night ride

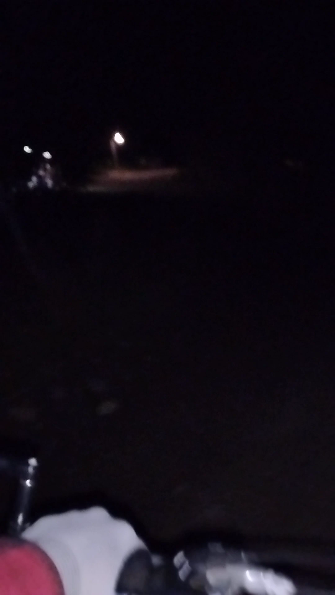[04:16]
Entering White Town First Nation. And gas station. My hand is freezing. It's fucking cold. It's freezing.